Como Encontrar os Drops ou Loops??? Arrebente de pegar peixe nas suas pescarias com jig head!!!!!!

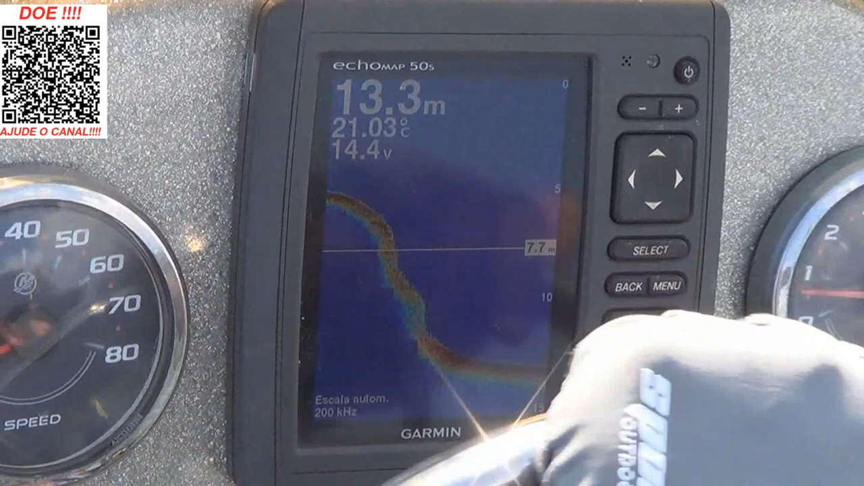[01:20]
On screen: depth 13.3 m, water 21.03°C
Eu vou, eu vou em sentido a boia, eu sei agora como ele vai começar, ele tá com 13 metros, tá? Tá com 13 metros.